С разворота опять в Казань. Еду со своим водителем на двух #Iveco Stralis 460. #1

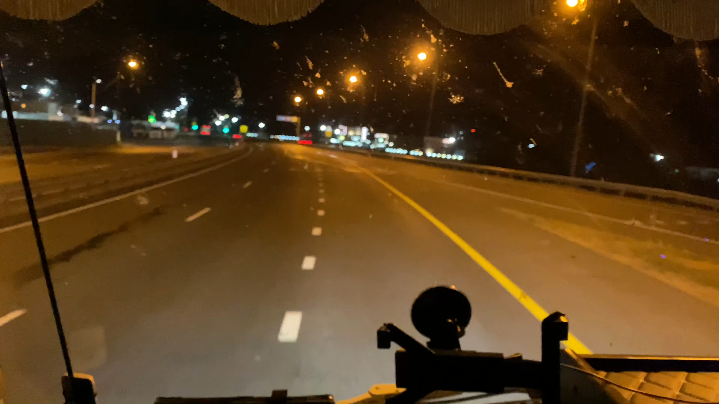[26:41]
остановимся в 10 стекло только сейчас заметил что все такое грязное хочет верхняя стоянка вся пустая так какие-то тут знаки этот алгар на никольском в никольском поедем к мы на низ
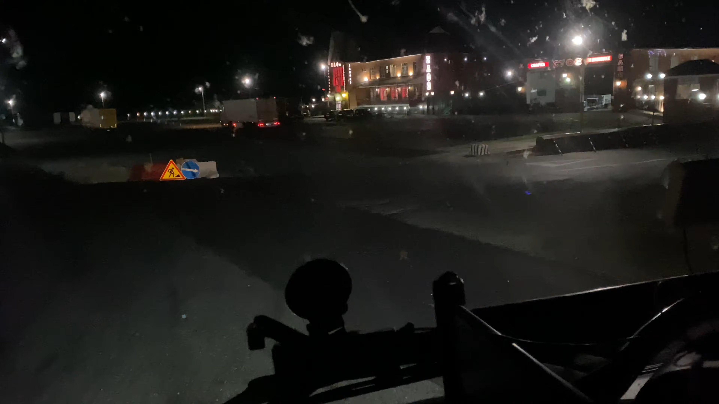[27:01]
даже странно почему так пусто наверху